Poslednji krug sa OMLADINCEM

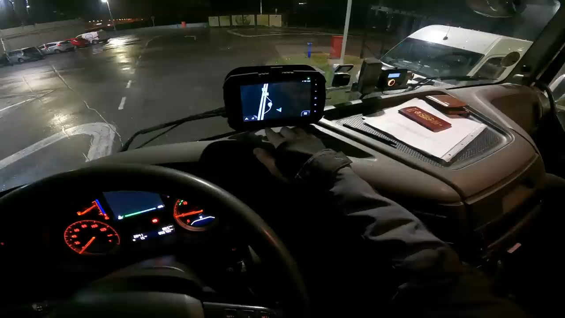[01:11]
Šta ti interesuje? Pa ne, kako funkcioniše to. Pa, on nam pošalje odmah rutu. Dobro, ovo je kao navigacija funkcioniše, izabere, kao odrediš da ukucaš... Dobro, ovo... A imaš tu sad... Vidi. Dobro, to je sve namješteno. Da, namješteno, 4 metra visine, ali dobro. Ali imaš ovdje, čekaj. Dobro. A ne mora se vratiti nazad. Možeš vratiti... Ovdje? Čekaj, bre. Početna ruta. Advanced. Čekaj sad. A, možda mora se povežem preko... Sad, čekaj.
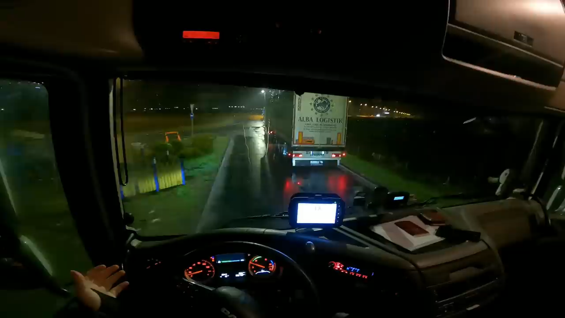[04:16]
Vidi ga ovaj zemljak. Alo, rođače, alo, pa nisam ja... Nisam ja toki profesionalac da mogu da prođem ovde, jebat. Dobro. Kakav bezobrazluk, brat. Čekaj da ga pitam, brate, samo. Što tako, kolega? U santimetar je to, a?
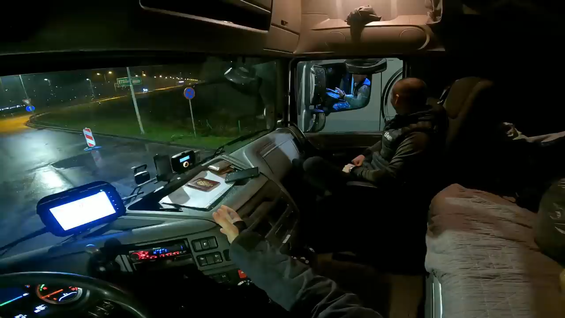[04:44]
Nošalancija, lagano, ono, a? Iskustvo je to. Nemoj da se ponavlja više, srećno, čao.
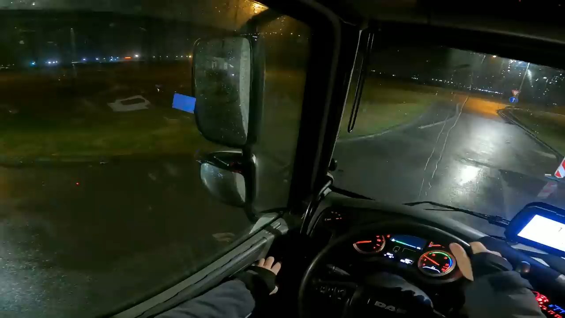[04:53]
Ajde, ovaj put sam stvarno ono što se kaže bio blag, ali mislim, nema smisla. Evo u redu, pazi, ima mesta koliko hoćeš, brad, on staje tu, razumem. Bez veze da mora da izlazimo, da rešavamo stvari, kapiraš? Zezam se. Neki ovaj retardirani volan ima. Ovaj acik, gdje imaju pregrade za kartice, brate.